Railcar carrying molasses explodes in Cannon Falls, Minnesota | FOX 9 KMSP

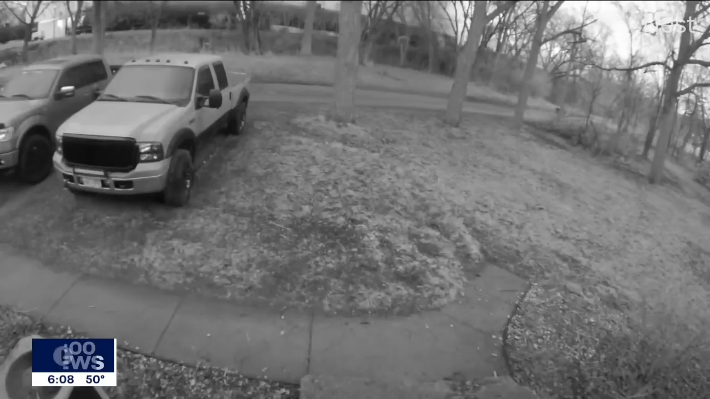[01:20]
This video was taken from a home surveillance system. You can see a little smoke. Then a worker from the rail facility knocks on doors to warn neighbors. They leave and then watch as molasses falls, quickly turning the ground and vehicles black. Jumped out of bed, made it about five feet from my bed and heard a big bang. And then it was kind of followed by like a big whooshing sound.